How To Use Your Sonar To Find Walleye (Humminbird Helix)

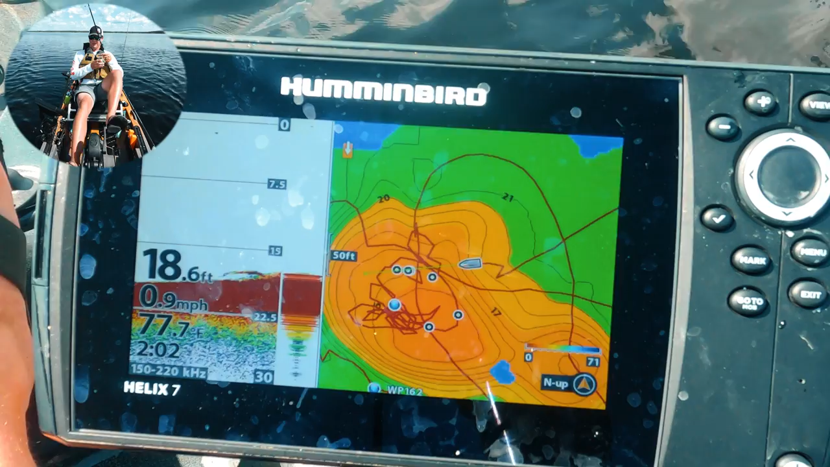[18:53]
On screen: depth 18.6 ft, water 77.7°F, speed 0.9 mph
all right there's another fish jig dropping down there might be another one hugging bottom it's kind of tough to tell with all that
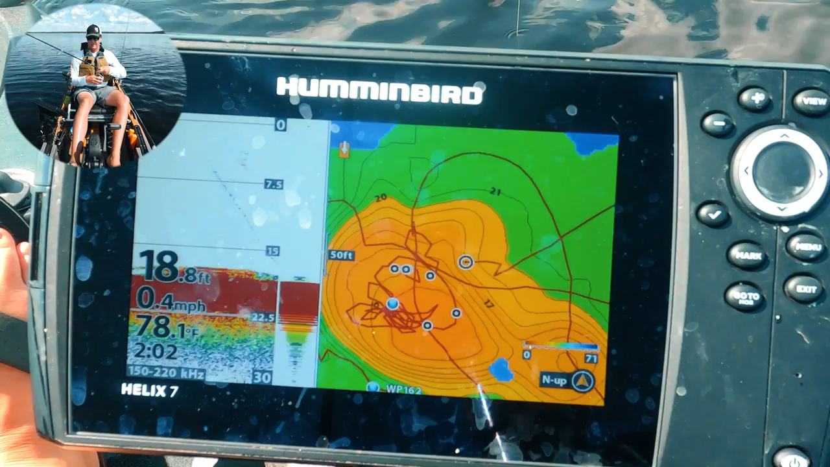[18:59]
On screen: depth 18.8 ft, water 78.1°F, speed 0.4 mph
junk down there so here if you go into your sonar settings mega chirp surface clatter you can play with that one depending on how you know messy your screen is
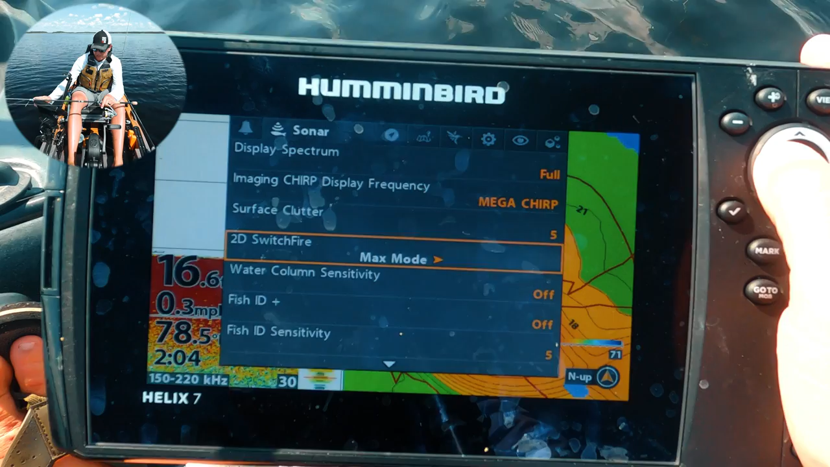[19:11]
for 2d i know a lot of people do max mode but clear mode is what i've been using fish id that's the icons that one you want to turn off color a scope so a scope is that live section on the side there so you want to turn a scope on real time window color a scope so that's what's giving me that little
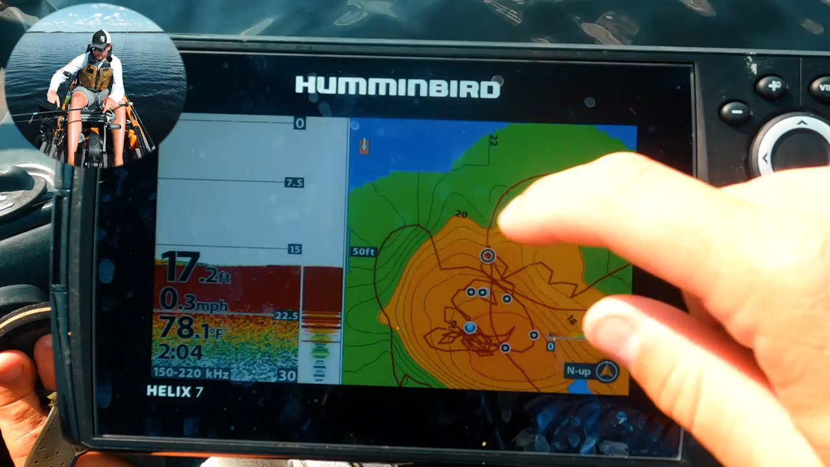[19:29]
On screen: depth 17.2 ft, water 78.1°F, speed 0.3 mph
area right there which is nice if you do want to see your lure see you know real time exactly what's happening down there all right we're dropping down look at those that's two nice fish there maybe three that is what i want to see
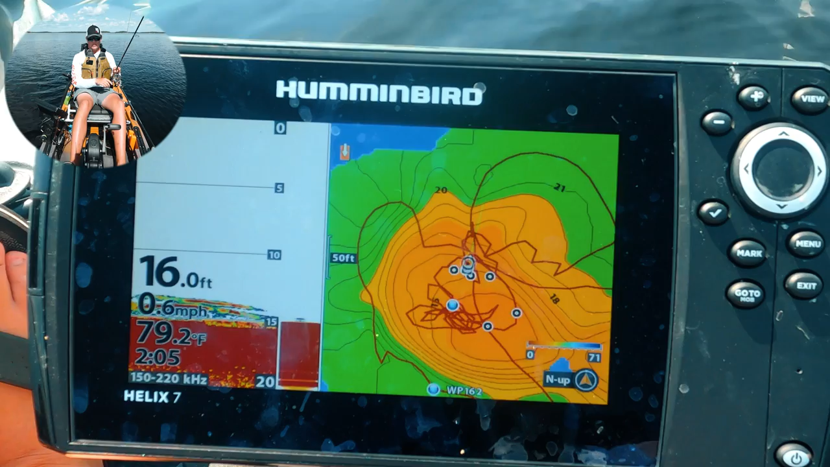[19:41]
On screen: depth 16.0 ft, water 79.2°F, speed 0.6 mph
the fish are still there there we go there's a bite decent
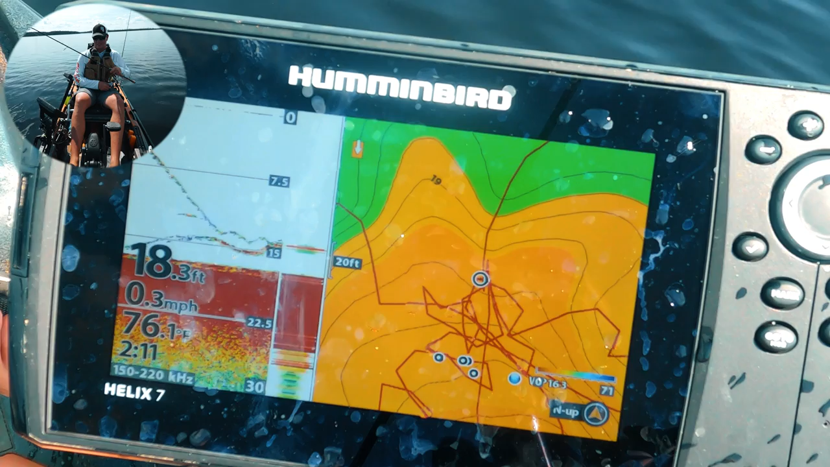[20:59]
On screen: depth 18.3 ft, water 76.1°F, speed 0.3 mph
fish coming up look at him coming up i'll stop above him see my baby coming down he's racing up for it oh come on that was so cool
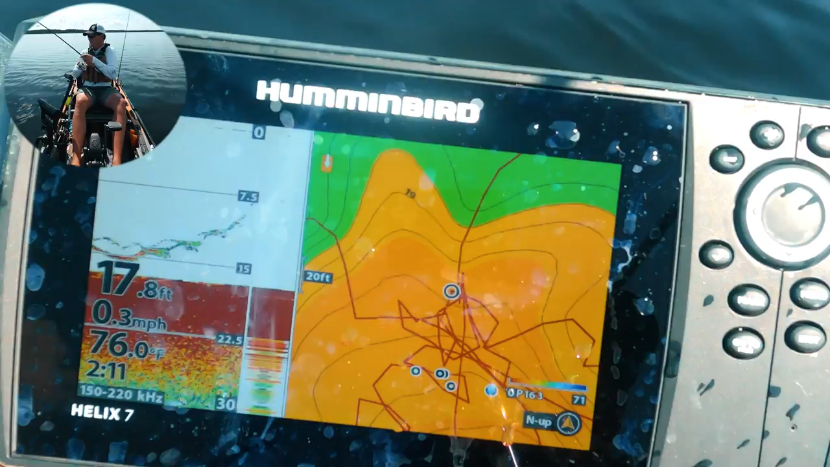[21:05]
On screen: depth 17.8 ft, water 76.0°F, speed 0.3 mph
these fish are aggressive even in these calm conditions this is pretty good fishing